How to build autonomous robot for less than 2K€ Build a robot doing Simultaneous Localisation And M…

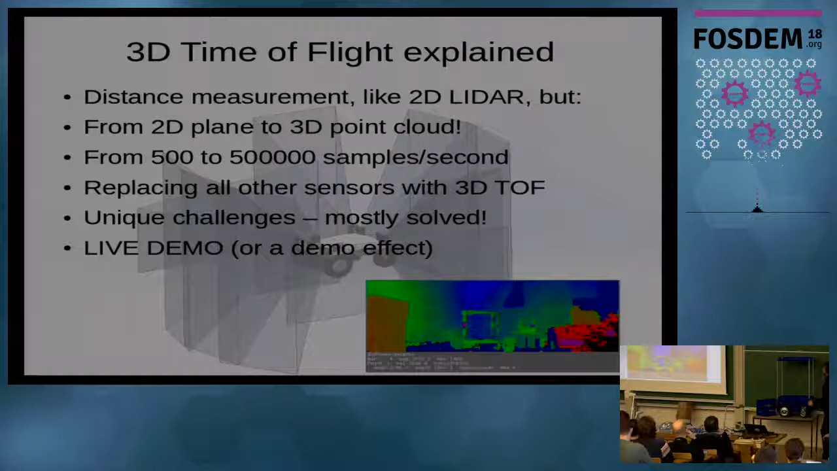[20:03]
And, we can see that image on the back. It will be replaced sensor like that. We get a full 360 degrees by 120, or 110 degrees that way. Okay. See the white paper on the webpage. It's fully explained. Yeah. Yes.